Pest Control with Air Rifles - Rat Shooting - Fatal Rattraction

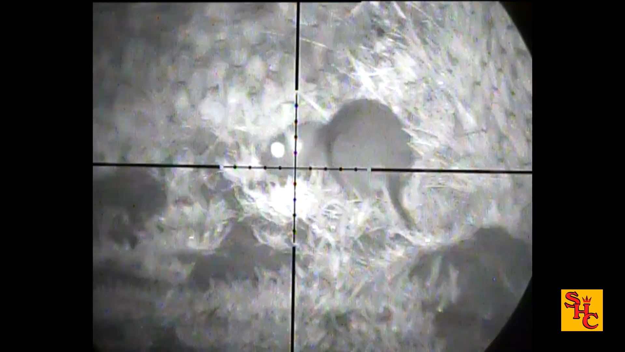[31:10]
there was a body shot in the end
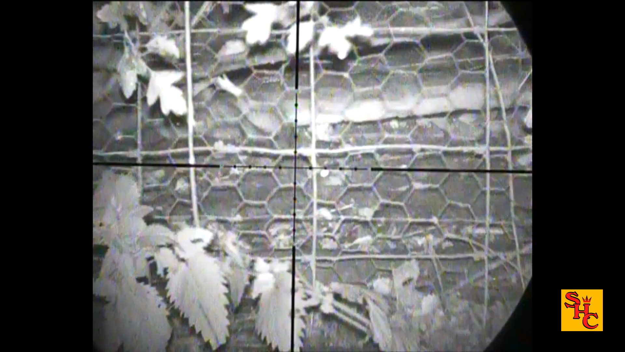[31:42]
it's really having a laugh isn't it dodged two of them so i gave up on that one
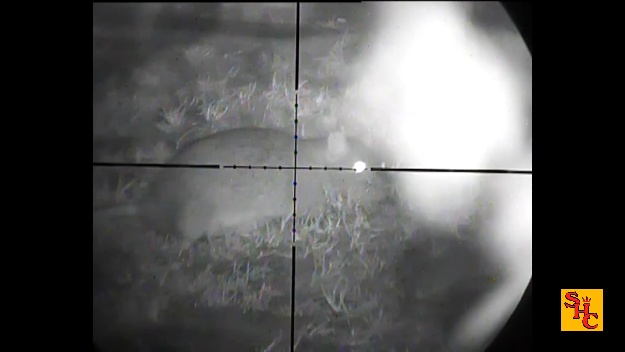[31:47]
go looking for another candidate somewhere else